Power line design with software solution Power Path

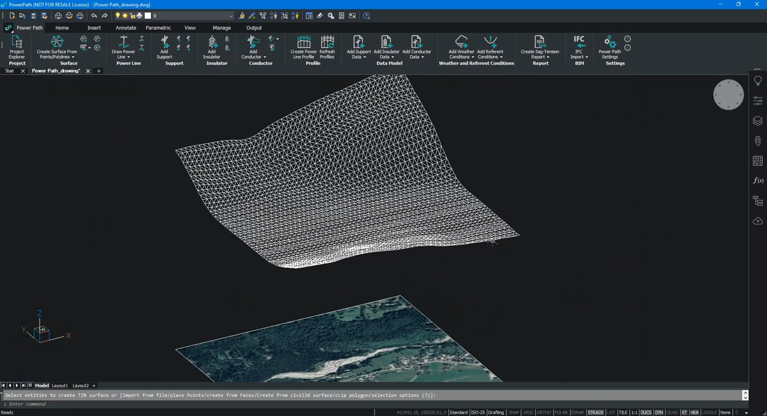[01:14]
After we create surface, we can show it in many different views. For example, we can set contours in properties, we can turn on or off triangles, etc. For real representation, we can project raster image. In realistic view, we can see how surface looks like. That is a digital model terrain.
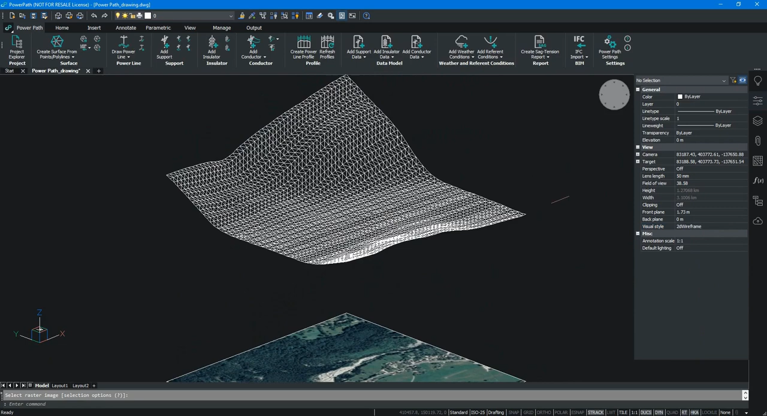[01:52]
We will turn off a network of triangles and we will set 2D wireframe view again.